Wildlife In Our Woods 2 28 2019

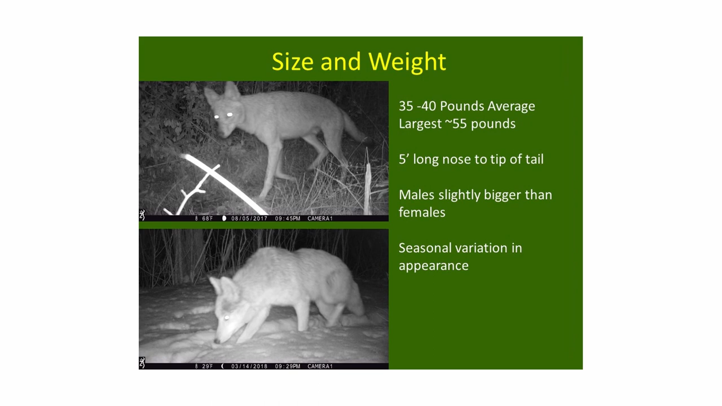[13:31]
in at about 35 pounds the average male is about 40 pounds 55 pounds is record for an eastern coyote here so if you hear somebody saying you know i saw an 80 pound coyote not likely um the coyote is about five feet long from nose to tip of tail um the um
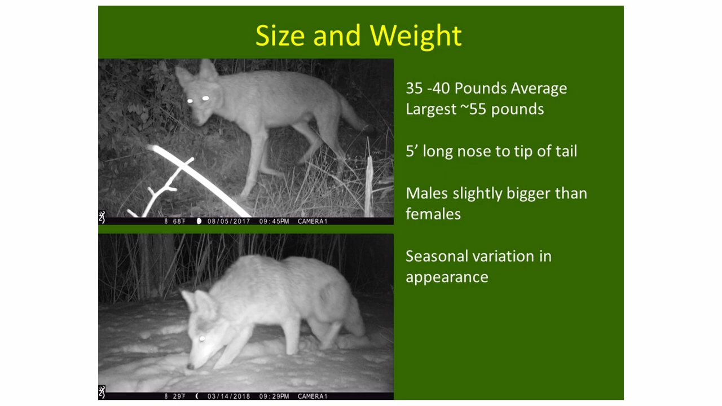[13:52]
coyotes grow this really thick winter coat every year and so they look much larger in the winter and they look in i think much more wolf-like in the winter um you can see in these pictures the coyote in the top on the top was taken in august the one on the bottom was taken in march so that's that difference in the thickness of the coat
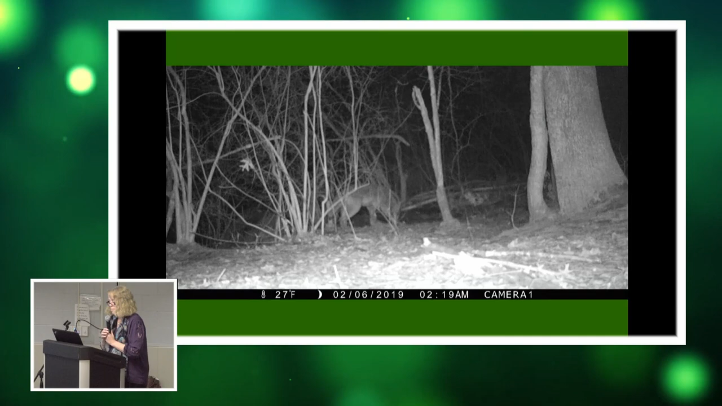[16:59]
um this some of you have seen our our otter cam and these are at
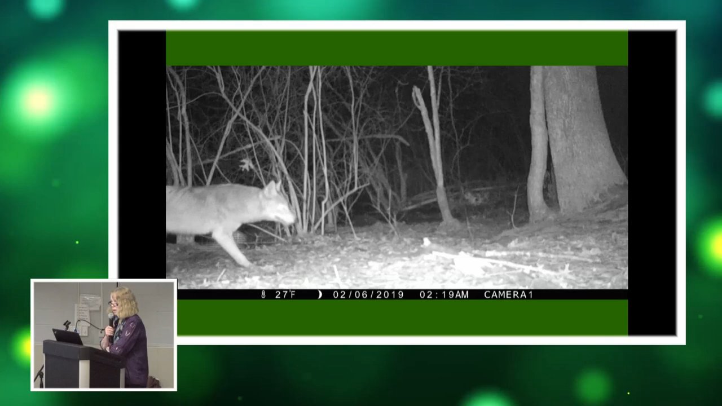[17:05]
the otter cam site um this is the alpha pair probably scent
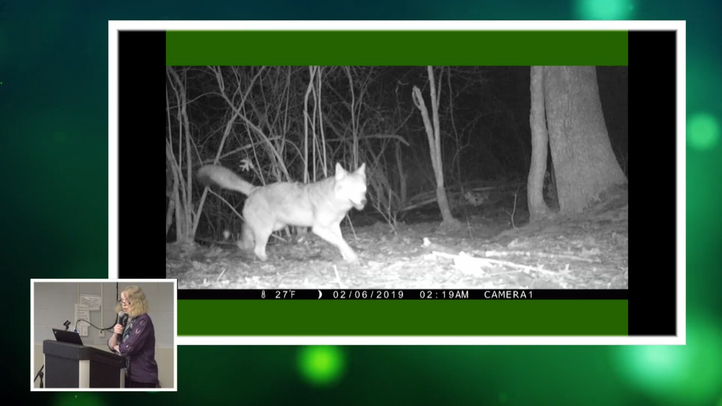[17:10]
marking and the female will also engage in this scratching behavior to help mark their territory and she is quite a scratcher
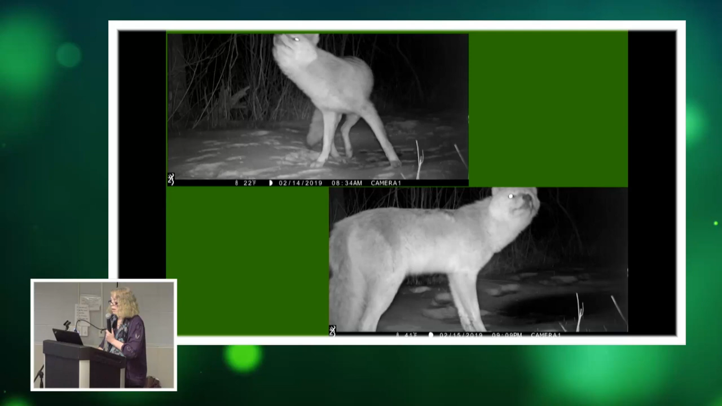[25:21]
some big beautiful animals in the winter this um animal in particular every time it goes by my camera gives it a little checkout
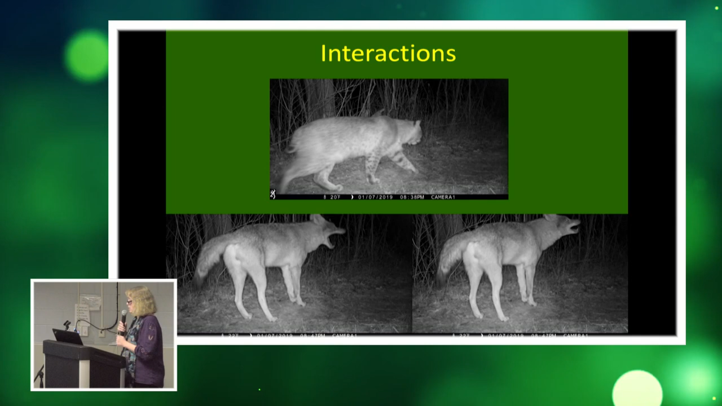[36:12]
this coyote came along on the trail nine minutes after the bobcat and so what you see in a whole series of photos is the coyote with its head down sniffing the trail that the bobcat has left and then just throwing back his head and starting to howl which i think was meant to say hey this is my territory um just wrapping up i've kept one of